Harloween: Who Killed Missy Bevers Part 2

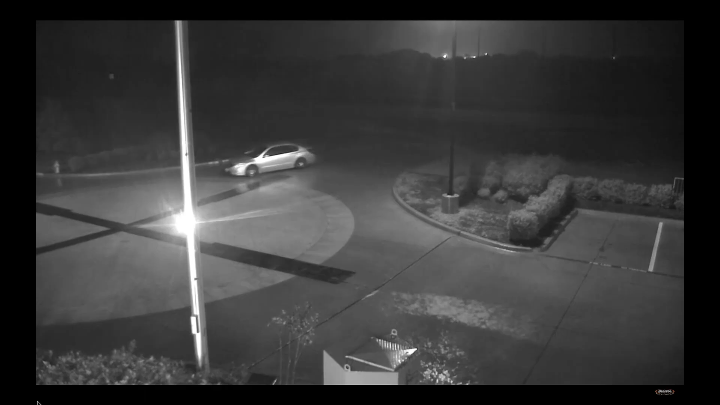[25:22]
lot now the overall opinion on this video and its connection to missy is pretty evenly split you have people who do not believe that it's connected at all and you have people who think it is connected i'm one of the people who do believe that it's connected now it appears that the swfa store had 17 cameras mounted outside and they were able to capture this vehicle's entire stay in their parking lots the
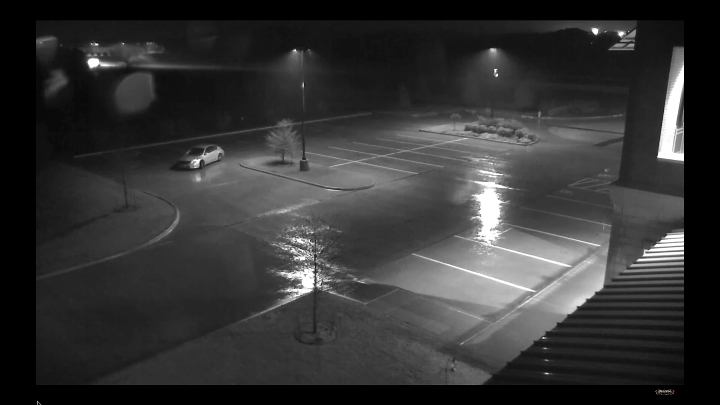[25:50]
entire video is just under eight minutes and the car was identified as some sort of light colored nissan four-door sedan which was initially described as having an oval bumper sticker on the back bumper compelling thousands of people on the internet to put on their sherlock hats and attempt to identify what the bumper sticker could
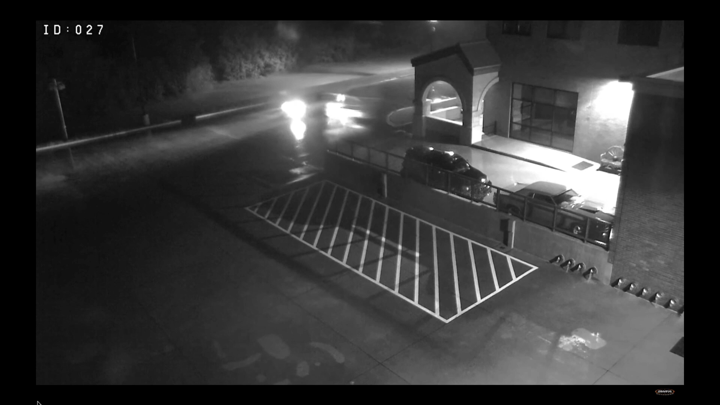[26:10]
be now in reality there is no bumper sticker on that car as tim coble points out in his blog where he talks about the myths in this case it is simply